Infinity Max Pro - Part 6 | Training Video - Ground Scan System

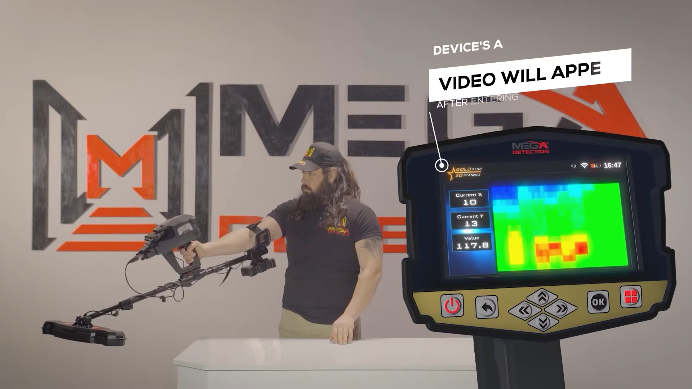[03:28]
Immediately after entering any search system from the main menu, a video will appear which will notify the device's assembly steps. 6.
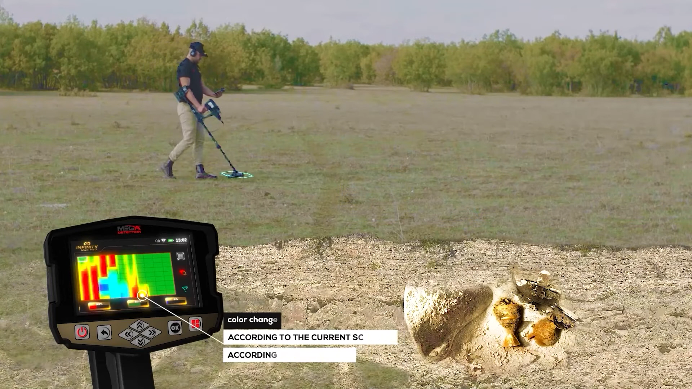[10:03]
the grid according to the grid according to the current scan point according to different colors the user can know whether there is a target under the scanned ground or not by the color of each cell